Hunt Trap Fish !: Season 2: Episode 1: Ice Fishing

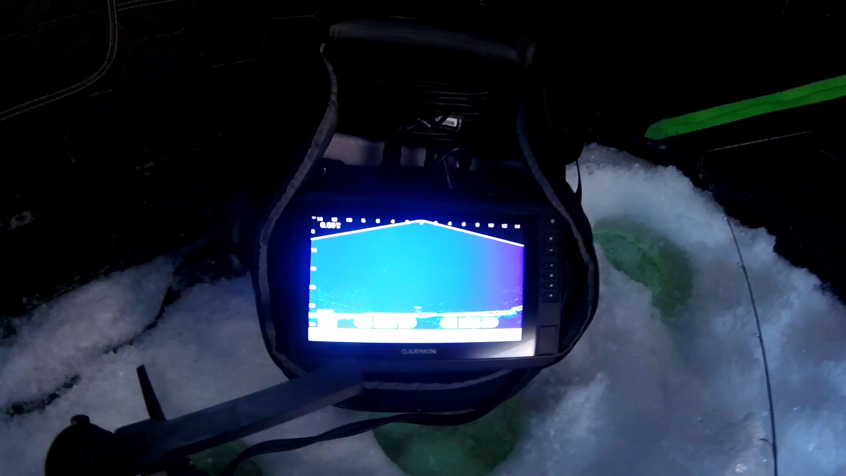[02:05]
I've never had a chance to fish with one of these before, but I've always wanted to. So this is the Panoptix.
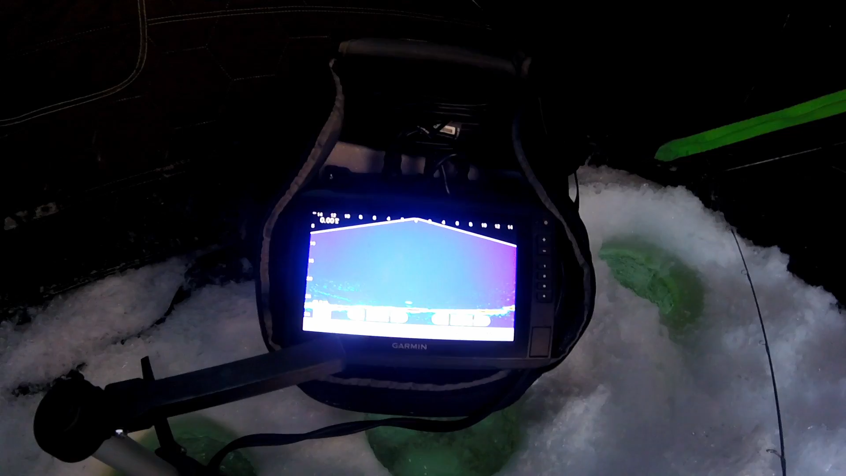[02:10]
And you can see pretty much everything that's going on down there, which is pretty sweet. And I'm out here with Brian. And Pete.
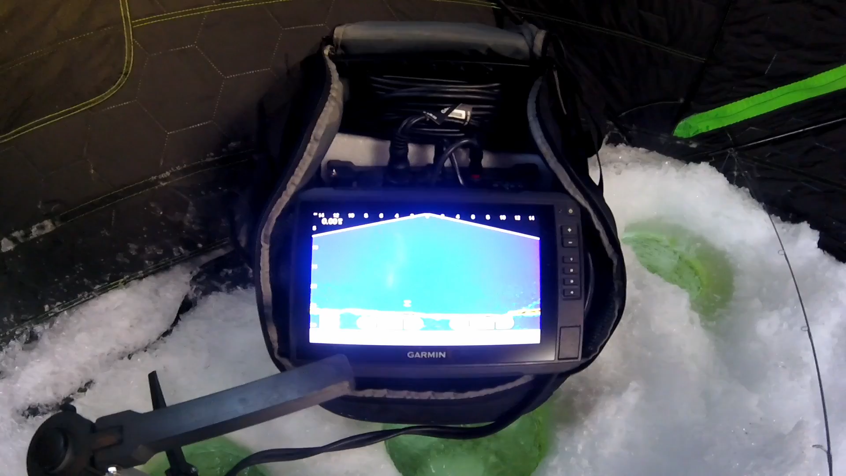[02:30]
So we just had a fish swim through. He went right under and I really wanted to show you.
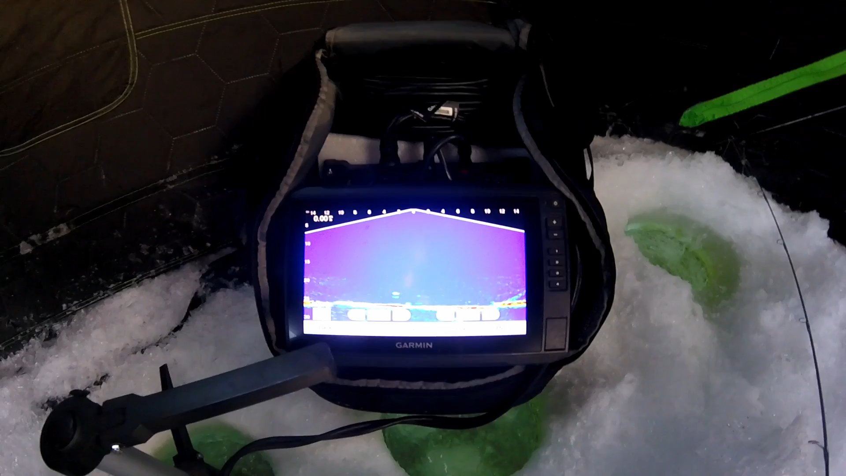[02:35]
There he is. See that orange mark coming up right underneath the jig?
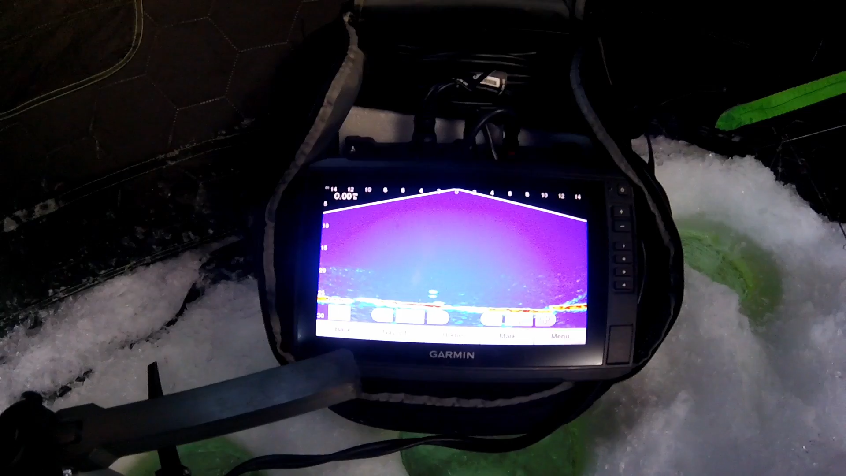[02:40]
That's a fish.
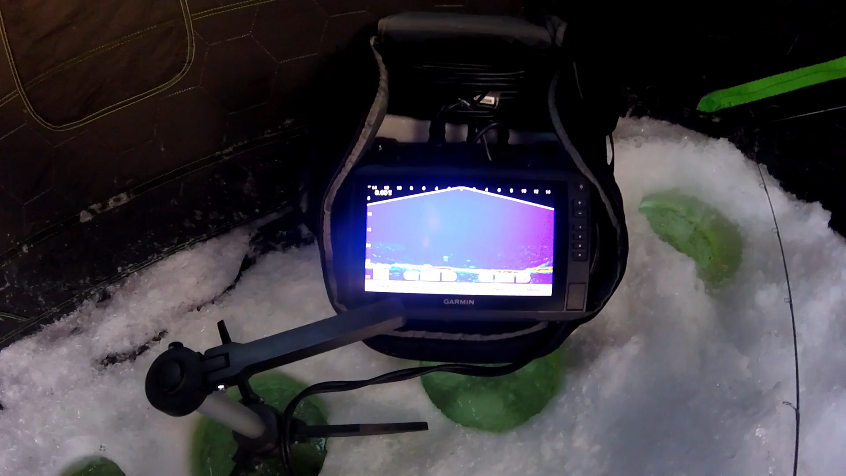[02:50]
See what he does. Looks like he's going to move off.
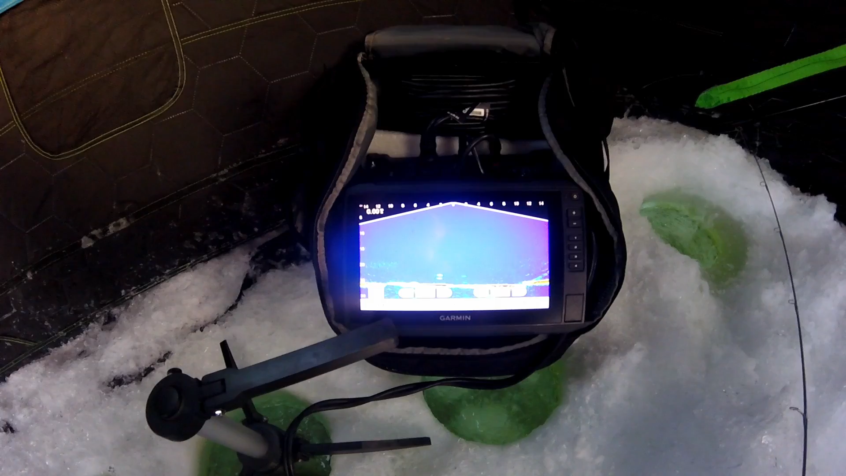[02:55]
Didn't really like what I had to offer.
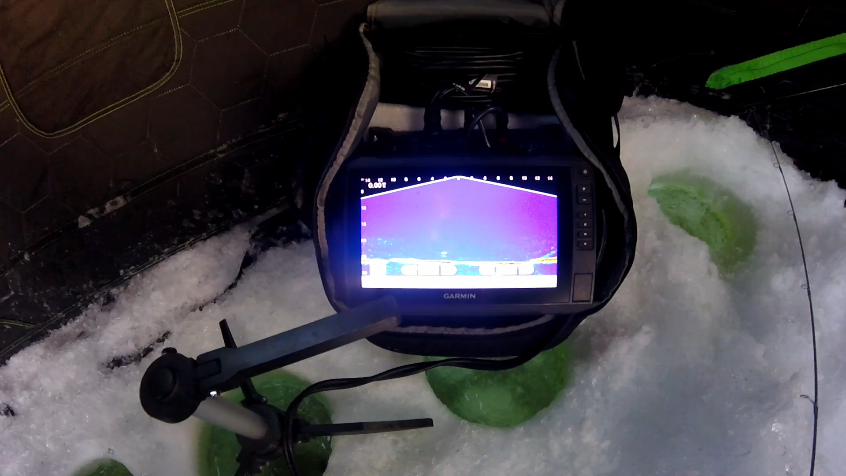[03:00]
That was cool. Oh, we got one.
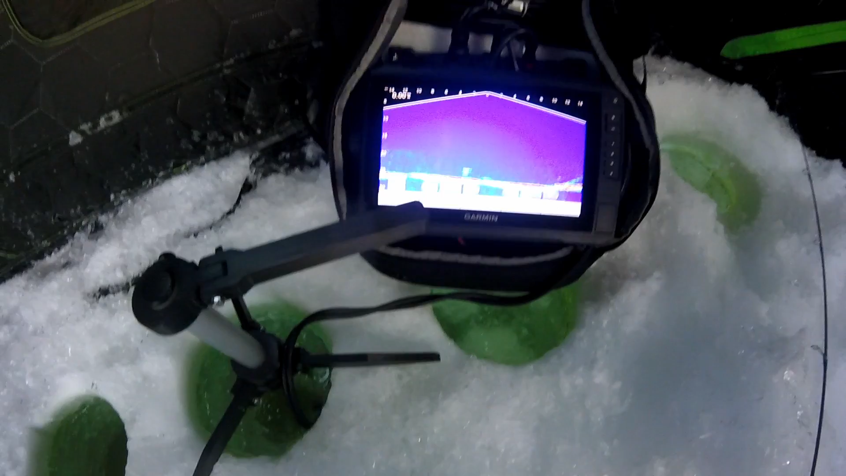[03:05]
Sitting right under the minnow. And I don't know.
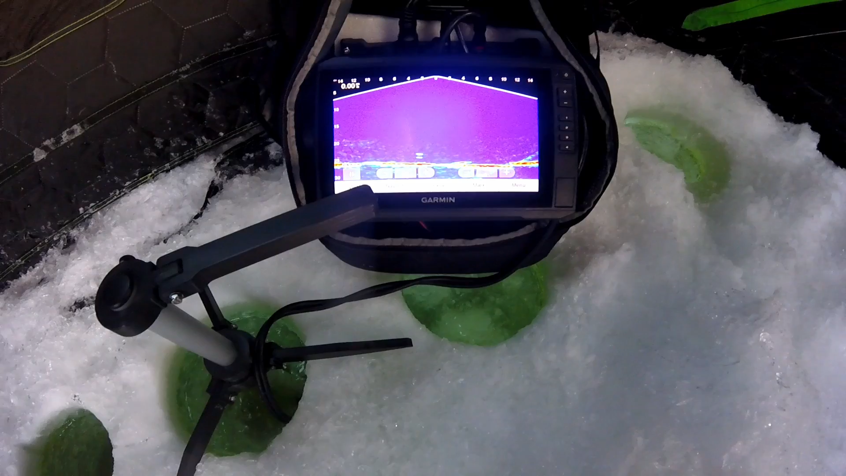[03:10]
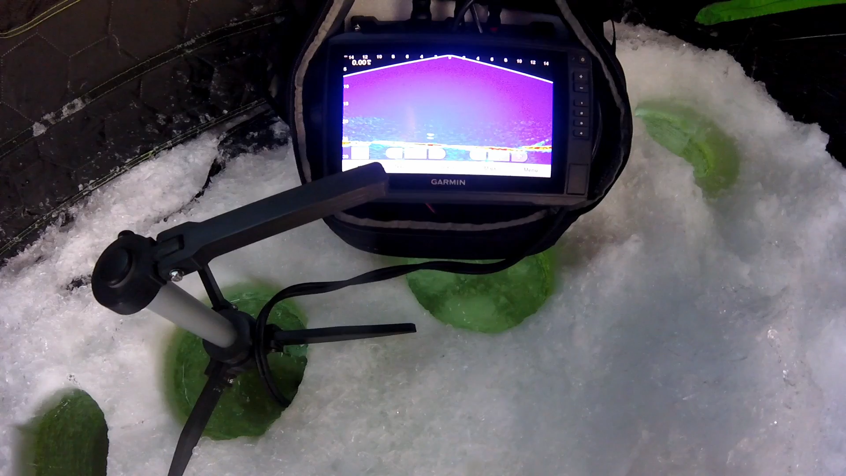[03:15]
Oh, he just bailed out. Dang it.
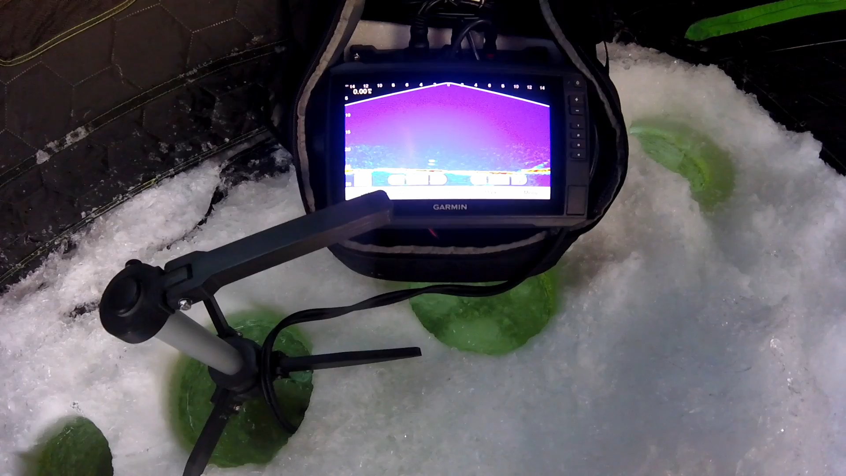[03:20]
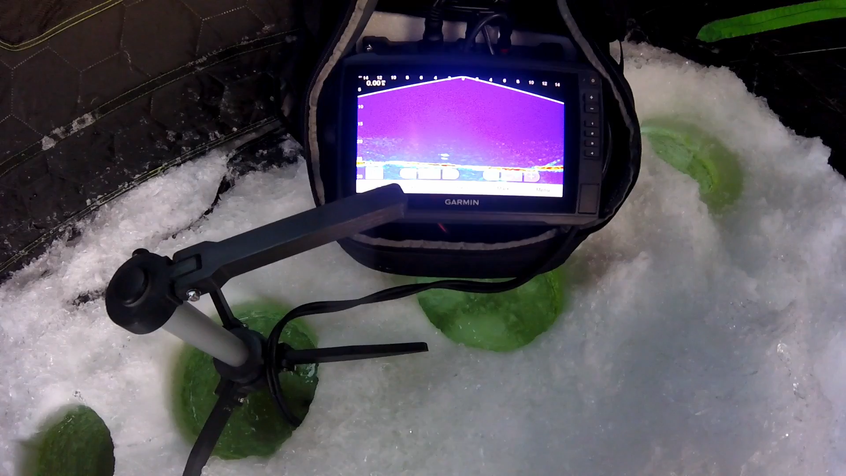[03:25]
That looks like a nice fish.